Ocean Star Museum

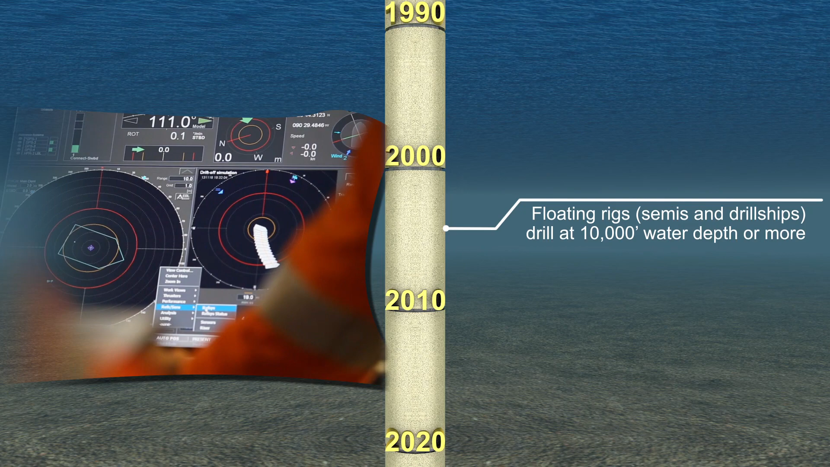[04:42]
Just imagine, from depths where a diver could take a quick look at the bottom with one breath,